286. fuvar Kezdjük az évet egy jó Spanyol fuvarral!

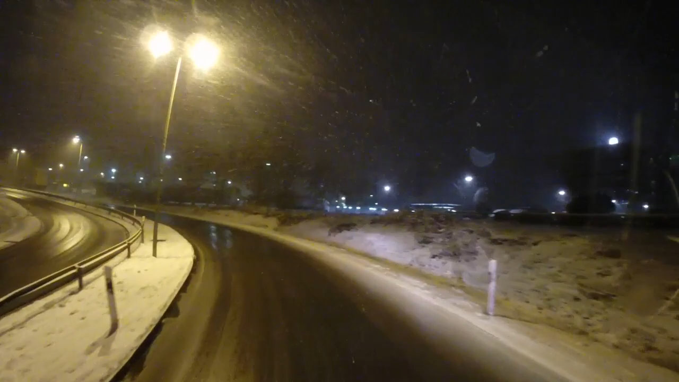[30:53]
Kérem, Friedrichshafenhez érkeztünk, és hát intenzíven esik a hó. Második kijárat lesz, Bobby, a körforgalomban. Aztán meg majd jobbra kell mennünk is. Ja, és közben beüzemeltem Lacit, ugyanis addig-addig tisztergáltam én ezt a...
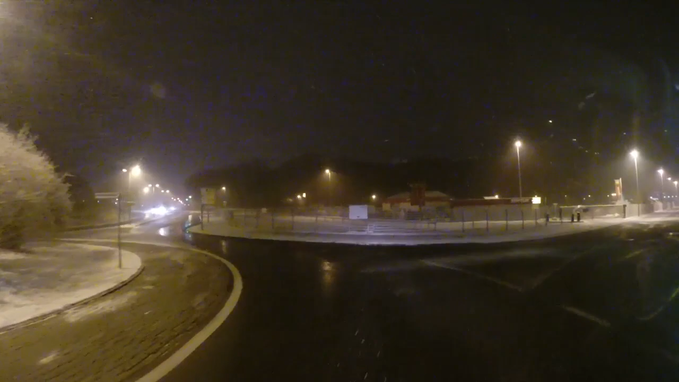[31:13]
Bevagyó, igen, második járatot, tabletet, hogy adjak neki internetet. Próbáltam wifin keresztül, aztán az megszakadt a kapcsolat, akkor utána próbáltam... Mindenbe kell a rím, jobbra megyünk azonnal. Próbáltam Bluetooth-on keresztül,
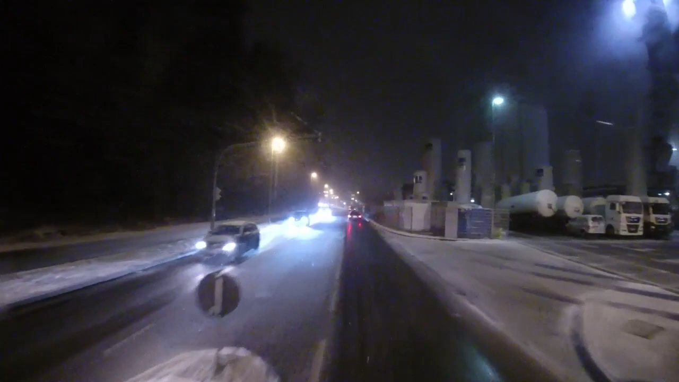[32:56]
de onnan nem tudom telepíteni, úgyhogy majd internetet kell neki adnom,
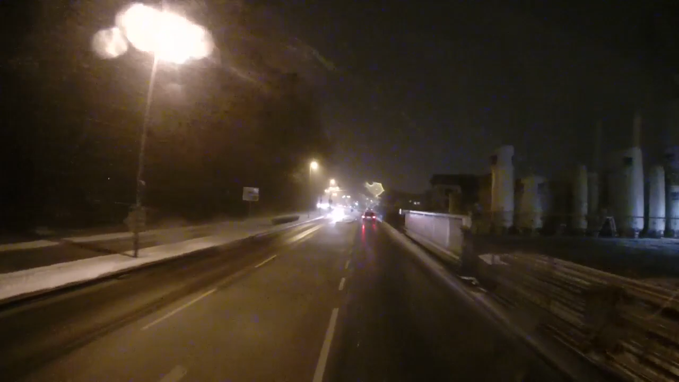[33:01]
és akkor újra letölteni az alkalmazást a Google Play-ből, és aztán úgy újra működni fog a navigáció. Így hát most Lacit visszaállítottam, hogy nehogy elbambuljak valami kereszteződést, aztán tovább menjek. De szépen esik a hó, ha ez így megy reggelig, akkor reggelre lehet, hogy hóhelyzet lesz.
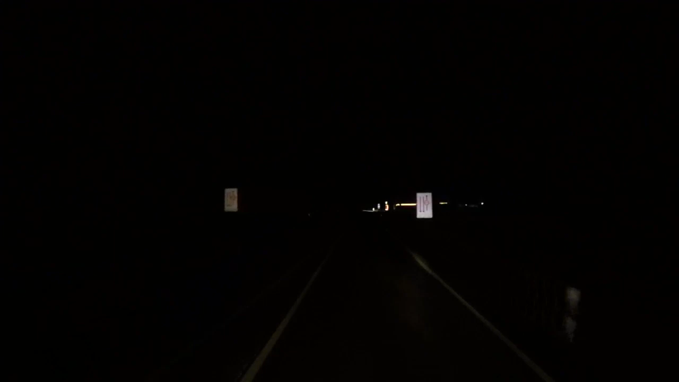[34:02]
És itt van egy Shell-kút, ahol korábban már álltam egyszer-kétszer. Jó lenne, ha lenne hely. Aha. A kollega nem tudom, mire készül.
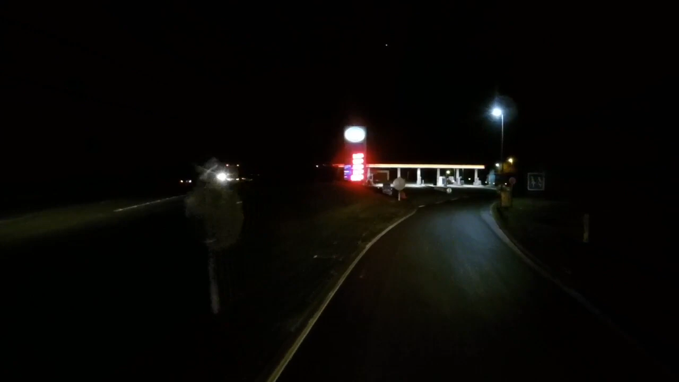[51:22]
akkor elmegyek én oda, és ott bizonyára lesz hely. Csinálok neked egy oly, nagyon szép útvonalat, de az aztán maradj rajta, jó?
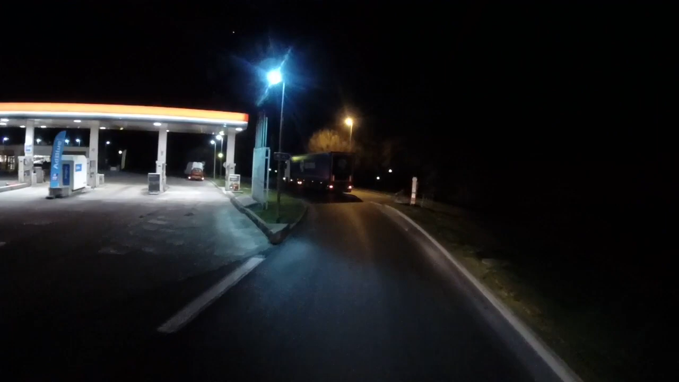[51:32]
Az jó lesz, Laci, csinálsz nekem útvonalat.
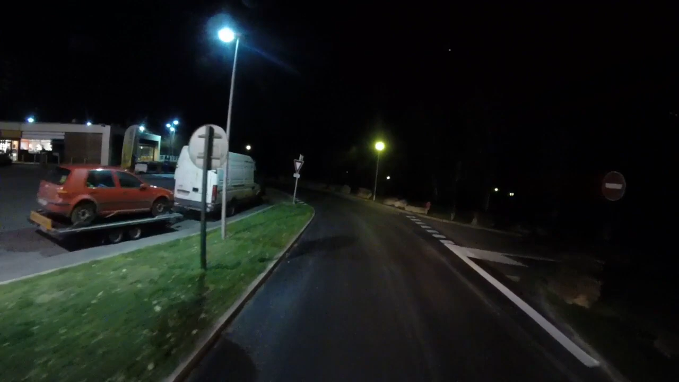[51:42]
De mindjárt megnézzük, hogy mi újság itt a kamion parkolóval kapcsolatban.
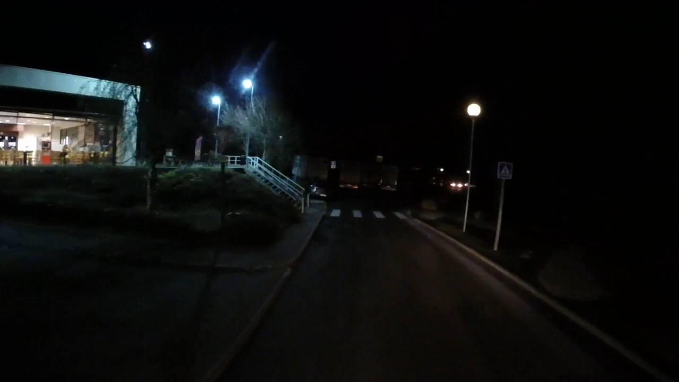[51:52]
Hát én itt úgy látom, hogy meglehetősen
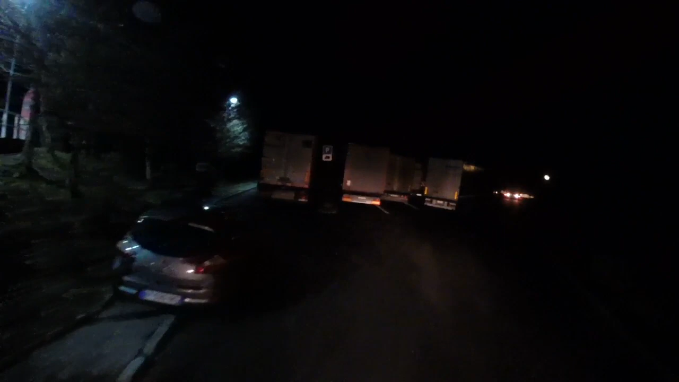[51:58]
tele van ez a halszálkának nevezett parkolóhely.
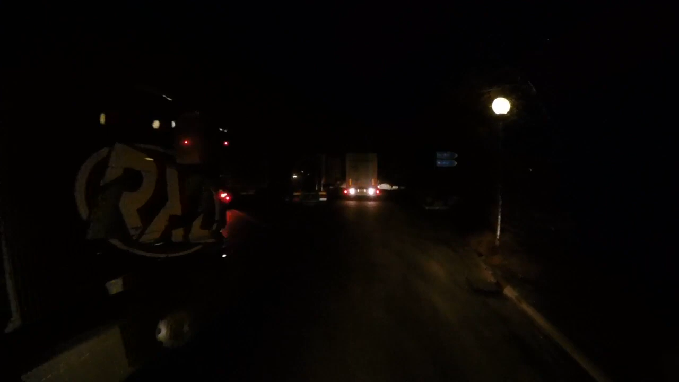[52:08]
Itt egy kollega tolat balról, a másik tolat szemből. Na, lekapcsolom a lámpát, ne vakítsam el.
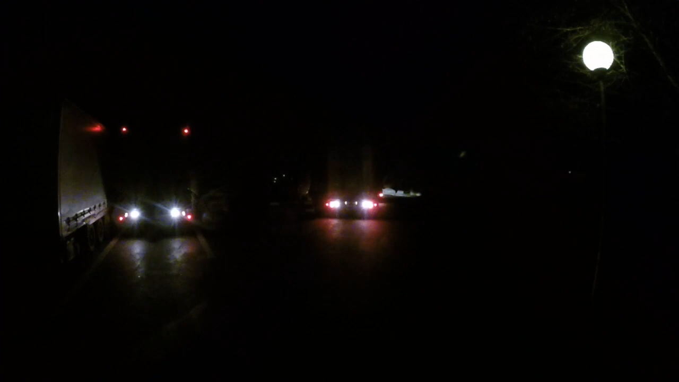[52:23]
Na, tolac barátom, gyere, mert én is mennék, csak annak a tartálynak elég jól kilóg a vége. De látja ő azt. Na mindegy, hát ő ezt a manővert itt megoldja, én meg megyek tovább valószínűleg. Körforgalom lesz.
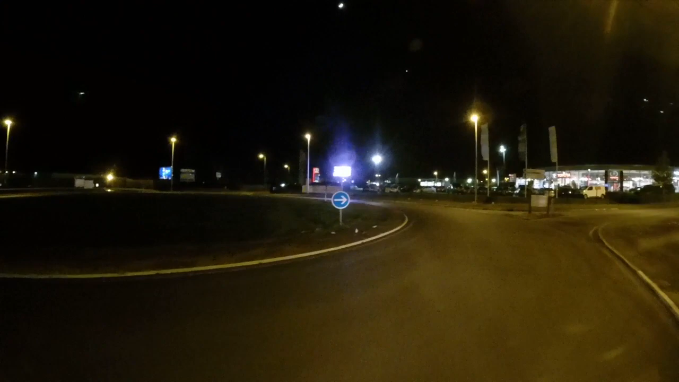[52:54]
A harmadik kiáratban lesz, jó? És utána meg jobbra, kínesen. Vámudvar. Harmadik. És utána menjen el, mondjuk jobbra, kínesen. És itt van a... Aha. Itt van mi.
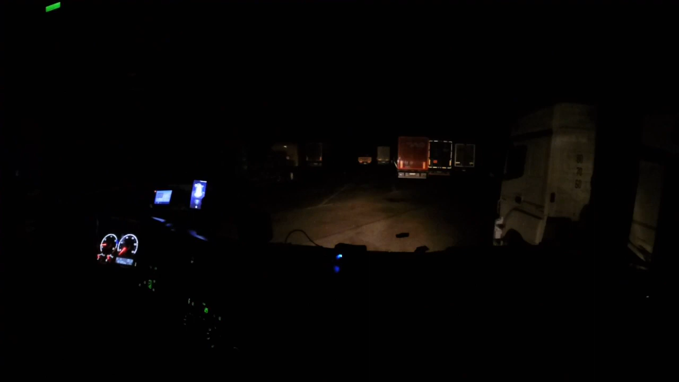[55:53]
Igen! Laci mondja, hogy most menjünk jobbra. Már is megyünk, csak fölveszem én a szemüvegem.
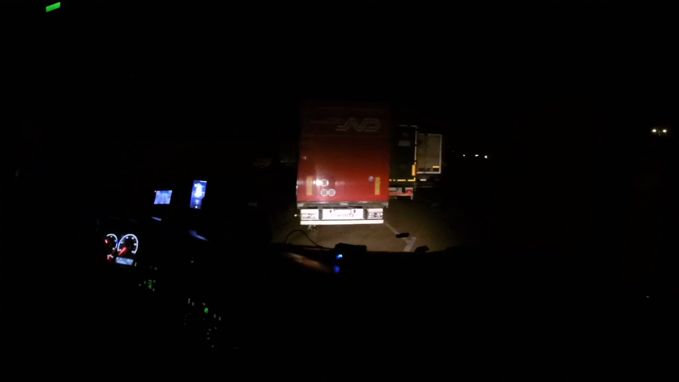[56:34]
Micsoda hátsó lámpája van ennek. Hiányzik róla a búra? Ezek szerint leszették róla a búrát. Ha. Nagyon úgy nézett ki. Hogy ebbe a videóba is legyen valami tanulságos,
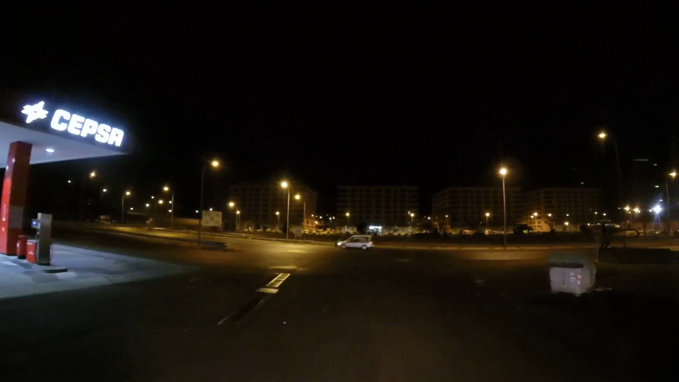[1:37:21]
És jöttek még kollégák szép számmal, úgyhogy megtelt a parkoló. Jaj, itt meg balról jön. Nagy lendülettel.
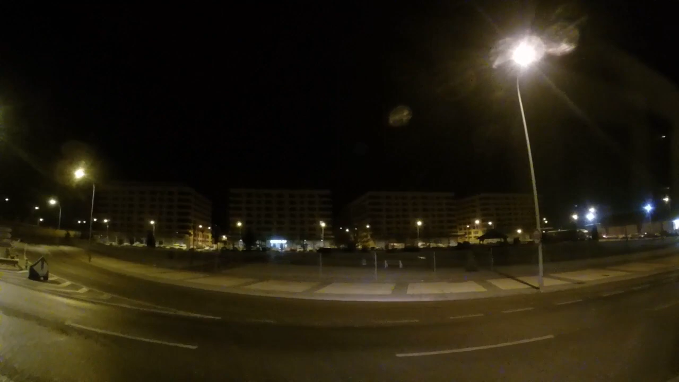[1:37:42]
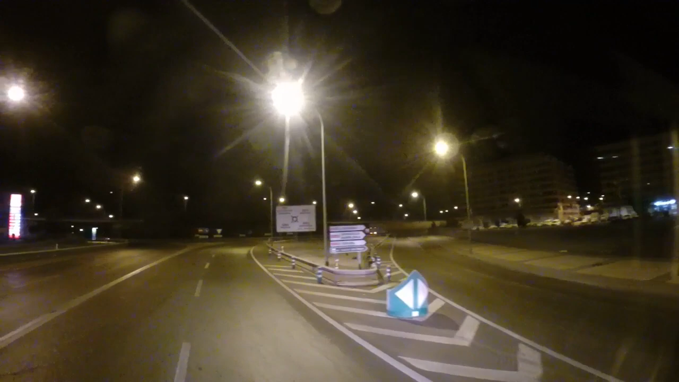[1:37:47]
Szóval a parkoló megtelt, de az éjszaka... Körforgalom. Mindegy, a 4-es kijárat lesz, jó? Éjszaka szépen nyugodtan eltelt. Hol olvasom, ez egy körforgalom. A 4-es kijárat lesz majd jó. Innen még 30 km a lerakóhely. A 4-esen megy ki.